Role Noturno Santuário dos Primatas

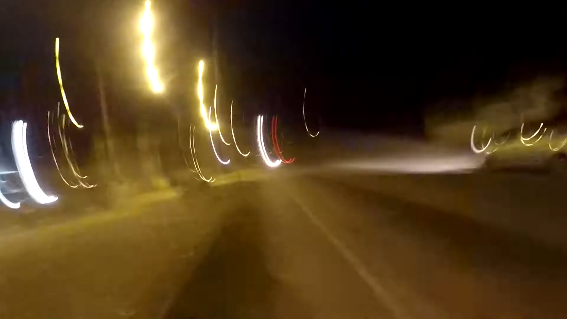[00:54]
Ó pessoal, que escuridão, ó todo mundo apaga a lanterna aí ó, só não vamos capotar hein,